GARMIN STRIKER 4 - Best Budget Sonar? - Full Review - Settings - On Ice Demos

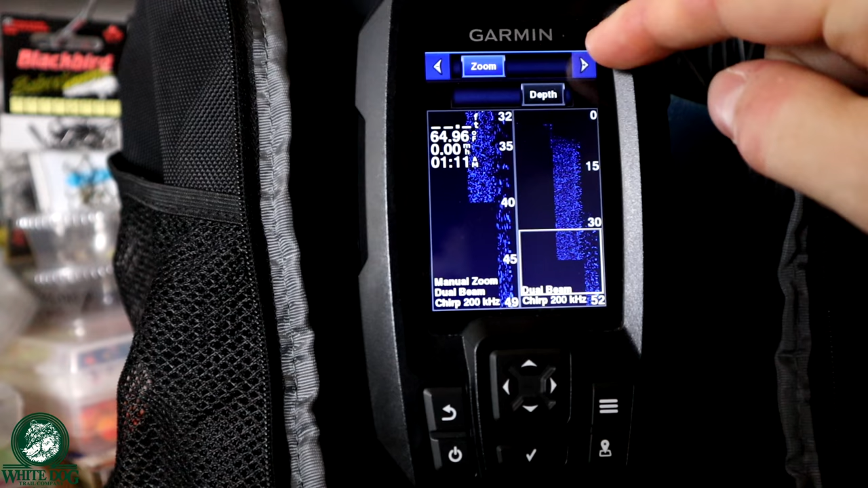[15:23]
Or I can expand it by hitting the left arrow. Okay, I'm going to bring it back down to where I typically have it, which is right about there. And then if I use the up or down arrow, I'm going to move from zoom to depth. I usually leave it on the bottom.
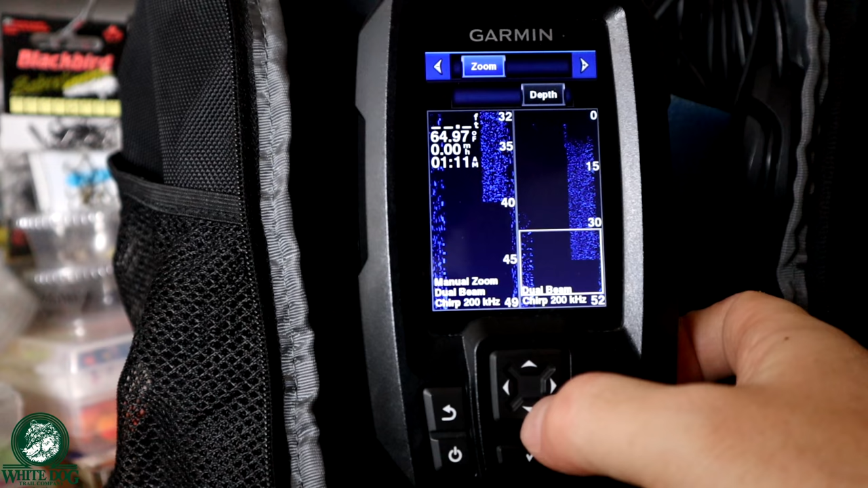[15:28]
But if you wanted to see another part of the water column, you could go to depth. And then I could use my left arrow to go up.
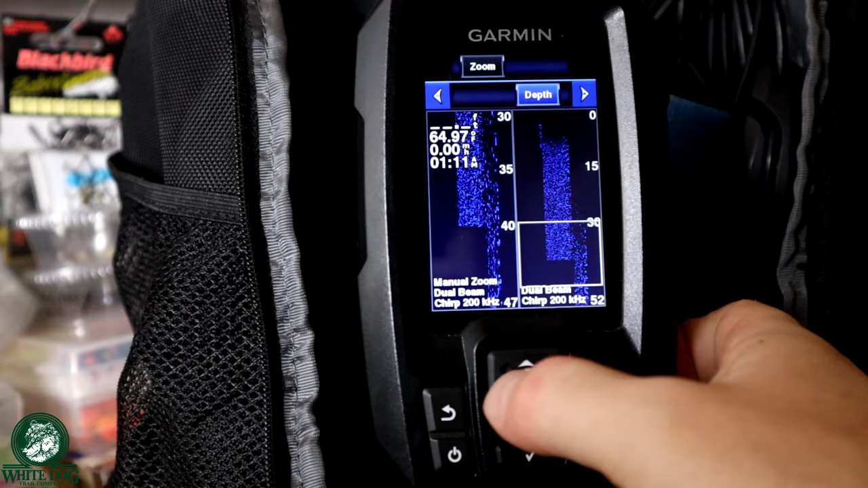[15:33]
You can see now I'm moving up through the water column. Or I can use my right arrow to go down. I'm going to go all the way down, back down to the bottom because that's where I'm going to leave it. So ultimately, in this zoom mode, you have complete control of where you want to zoom, right? I do find this very useful. And we're going to cut to some on-water action where you get to see this in action. And you can see the difference. So when I'm lake trout fishing, I'm in deep water. I'm in 100 feet a lot of times. And when there's a fish coming up, it's going to be hard to see over here because it's going to be a lot smaller.
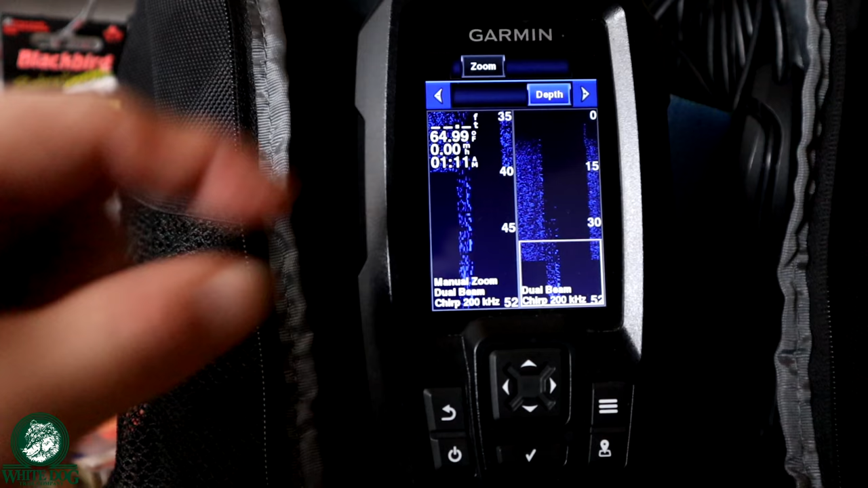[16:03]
When I have it zoomed in over here, you're going to see a much brighter mark come up the left side. And that's why you would use the zoom.
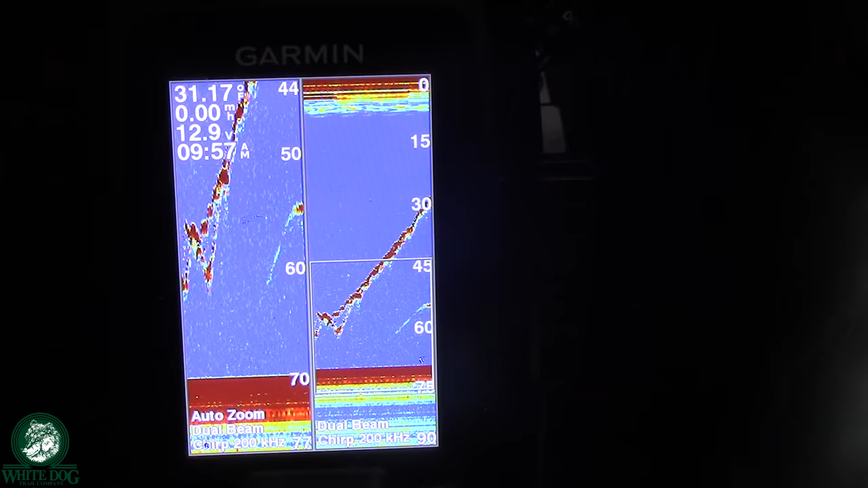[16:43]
Well, you can kind of see what happened there. I wasn't paying attention.
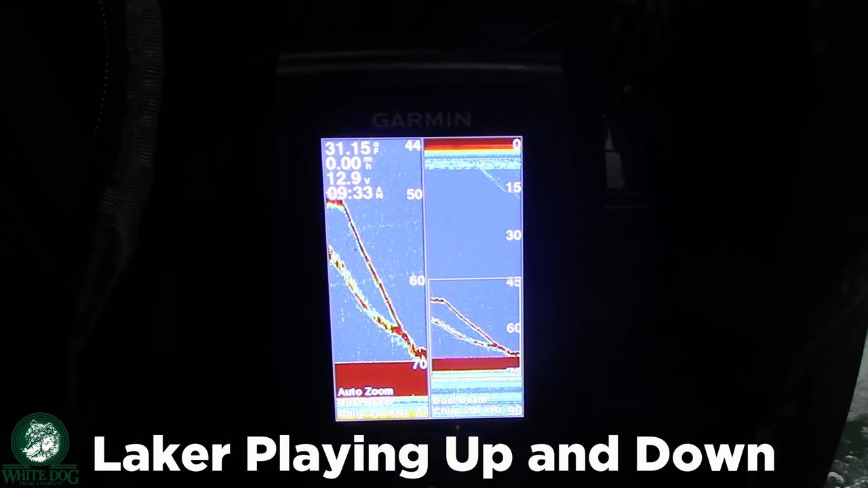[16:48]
Frickin' thing hit. Frickin' thing hit. Oh, man. Oh, he's coming.
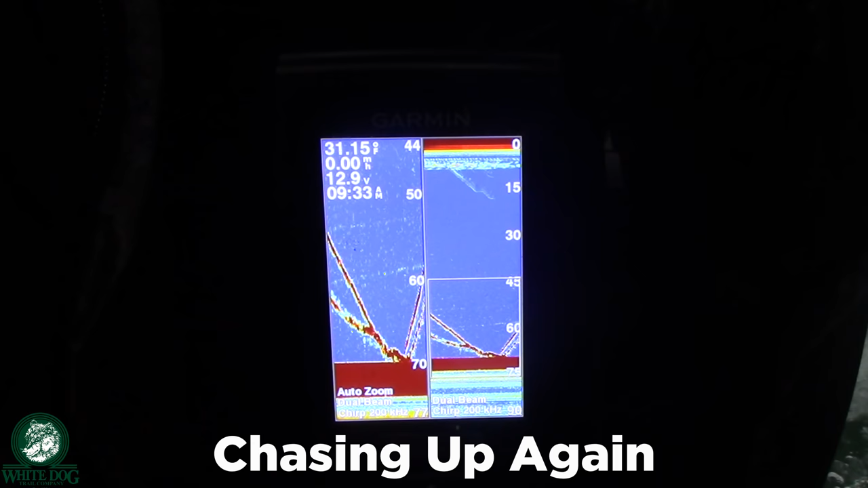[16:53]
He's coming still.
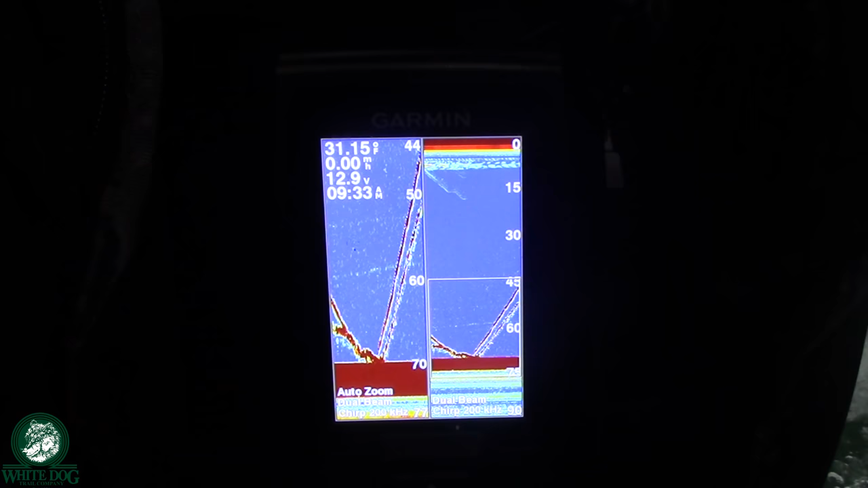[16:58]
He's kind of... Even after he was hooked, he was coming. Now, he turned back down.
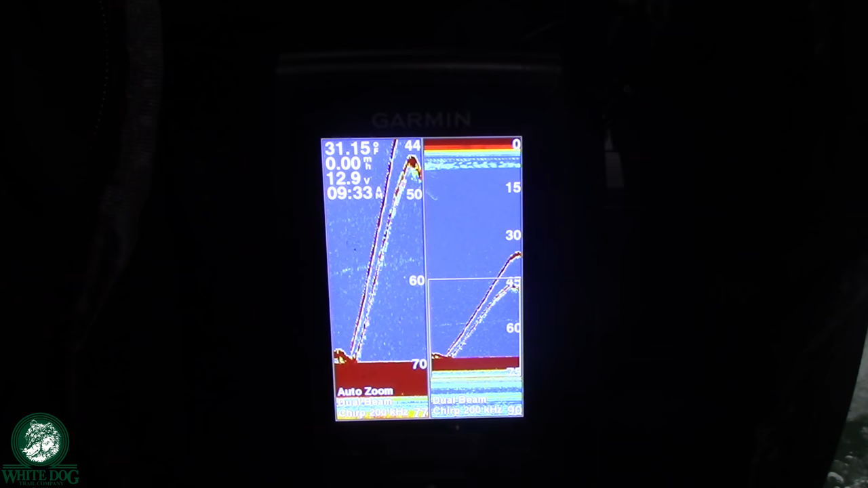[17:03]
Okay, now that we have the zoom, I'm actually going to...
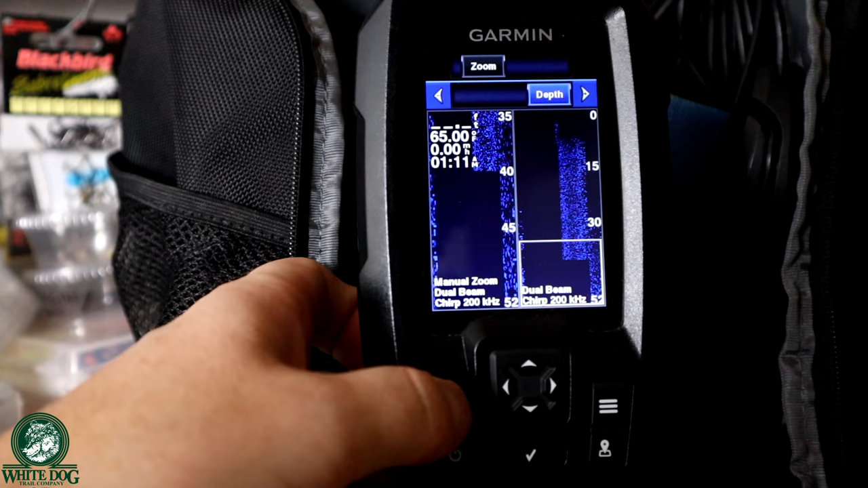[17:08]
I'm going to back out of here. I'm going to make sure my zoom is actually set to off.
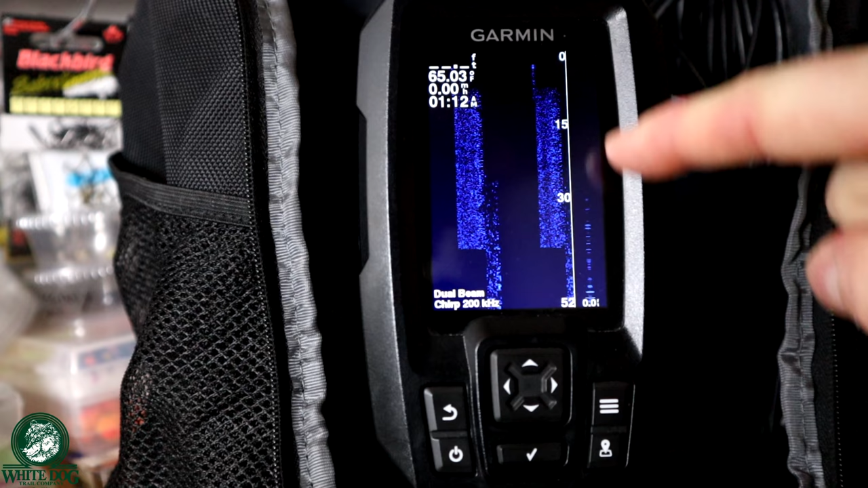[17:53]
I now have this entire little right column over here is a live flasher. That's going to show me my bait. It's going to show me any fish. And it's going to show me what's happening at that moment when it's live.
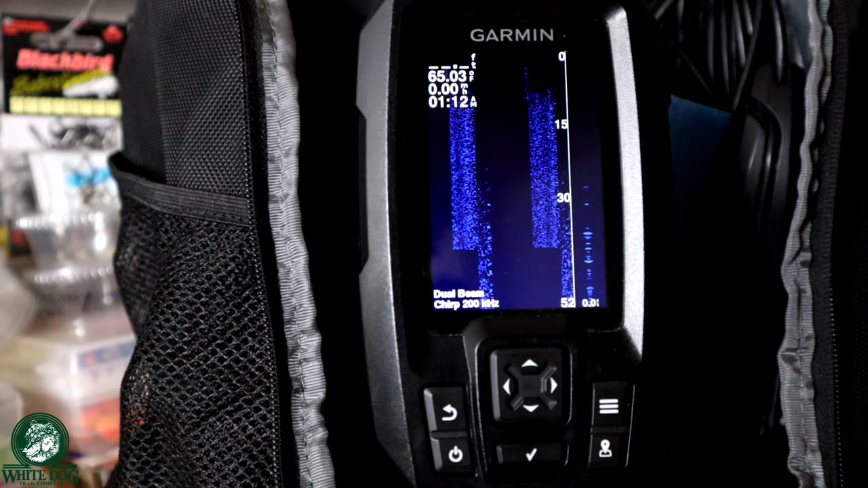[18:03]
Okay, and then this left side gives me a lot of room for my history, which I really like to see that history. It's kind of cool. You can see the way they're chasing and everything. But we've got lots of live action demos for that stuff. So let's go ahead and cut over those right now.
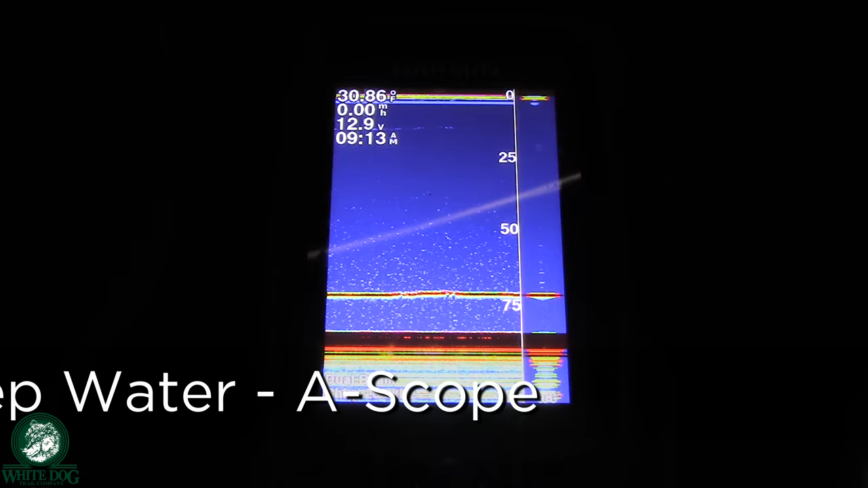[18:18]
On screen: water 30.86°F
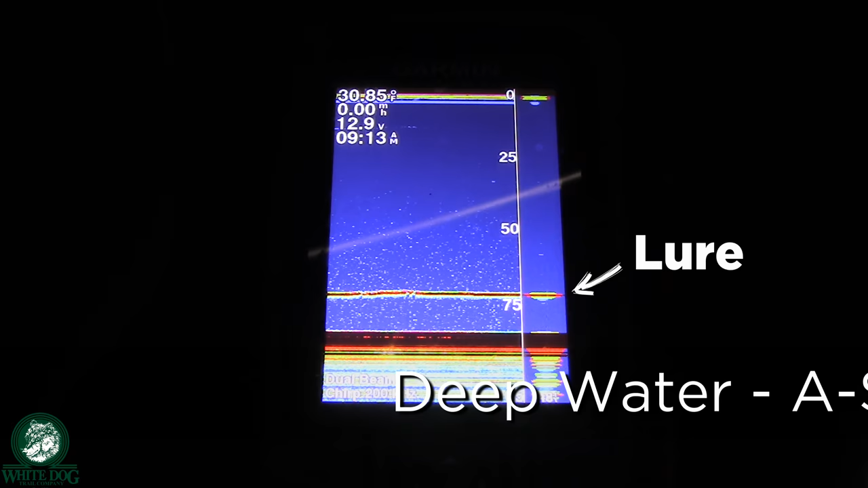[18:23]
Here comes one. Here comes one. Real, real, real. Yeah. Here he comes.
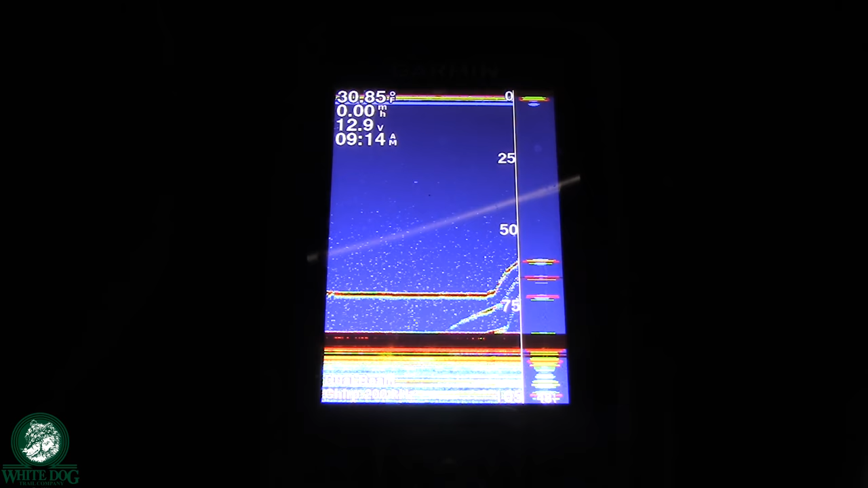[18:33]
On screen: speed 0.00 mph
Here he comes. There's two fish coming, actually. It's two fish. Two fish. Keep going just like you are. Come on. Oh, they did that to me last time I was here. I got one. Oh, you do? I didn't even see it.
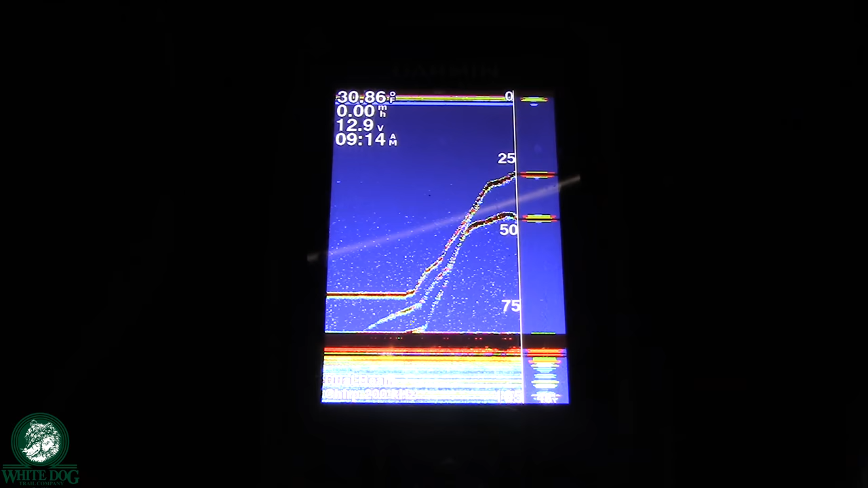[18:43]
On screen: water 30.86°F, speed 0.00 mph
Oh, oh my God. Yeah, there was two fish. That was two fish. That's awesome. The other one's still there. But usually here comes one.
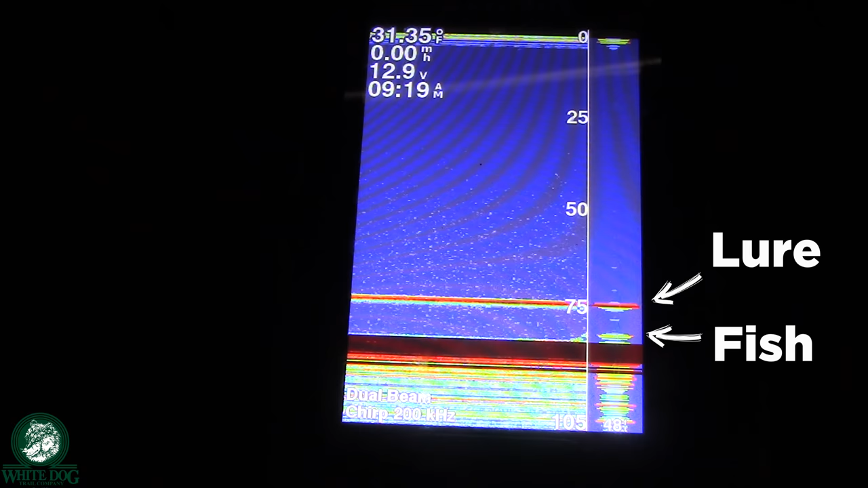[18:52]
On screen: water 31.35°F
Here comes. He's really slow. But see what he does. Go, go, go, go.
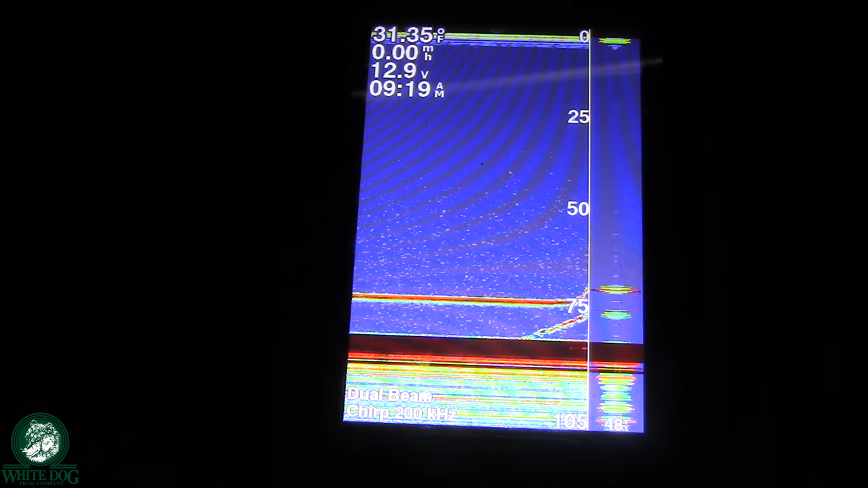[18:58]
On screen: water 31.35°F
Yep. Yep. Keep going. Keep going. Just keep doing that. Here we go. Here we go. Hit it, buddy. Just keep going just like you are. That's a swipe.